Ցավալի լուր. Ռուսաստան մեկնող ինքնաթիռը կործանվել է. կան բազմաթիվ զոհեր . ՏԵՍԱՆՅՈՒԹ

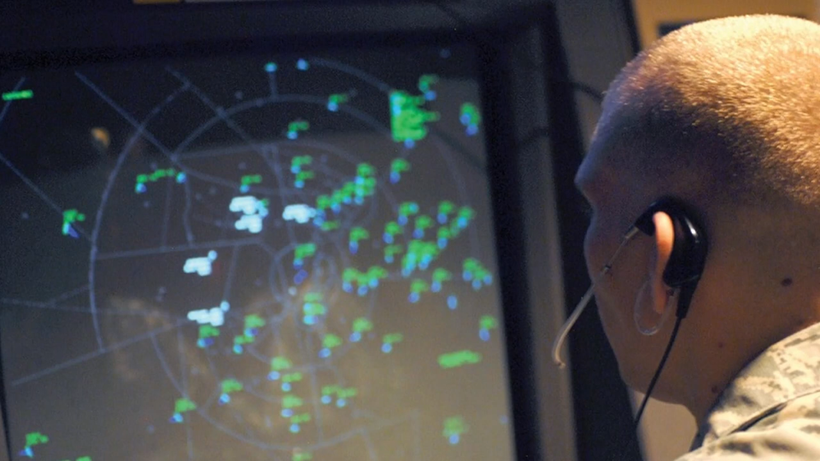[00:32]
չկատալել եվ անհետացել է ռադալների տեսադաշտից։ Այն տավյալներով ոթանավում ութ մարդ է գտնվել,